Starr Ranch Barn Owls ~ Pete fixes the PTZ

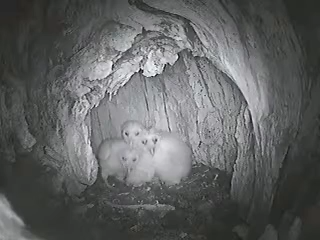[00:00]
Oh boy, a bunch of cuties up here. Let's see what's going on with this PTZ. Oh yeah.